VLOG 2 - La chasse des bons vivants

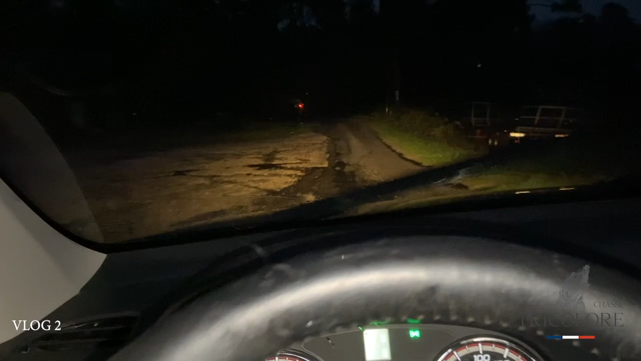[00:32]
C'est parti, une demi-heure quand même ça a pris pour charger les chiens dans la nuit et je suis déjà trempé. Bon, j'ai amené trois affaires de rechange, mais bon, je vais pas me changer parce que je sais ce que ça va se passer.
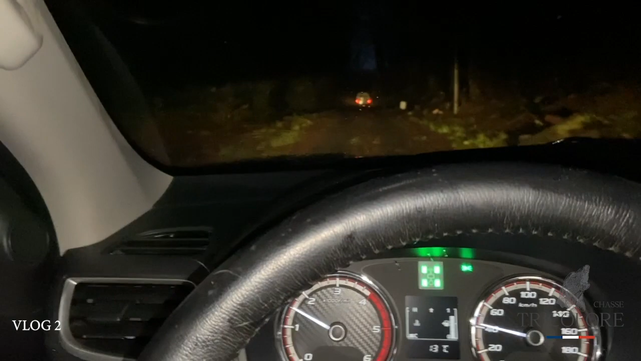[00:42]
Je vais être trempé et je resterai trempé toute la journée. Pour ceux qui me suivent sur Instagram, regardez ce qu'il y a devant. Sans que je rentre dedans, le C15 relais. Bon allez, sur ce, ça c'est signe que ça va être une journée extraordinaire.